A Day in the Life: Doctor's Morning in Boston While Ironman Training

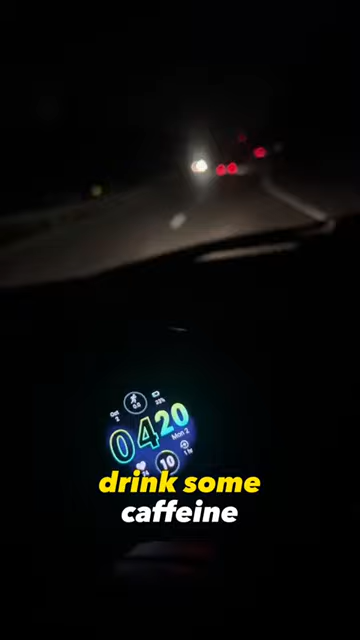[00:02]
I wake up super early, drink some caffeine and get on the road to beat the traffic.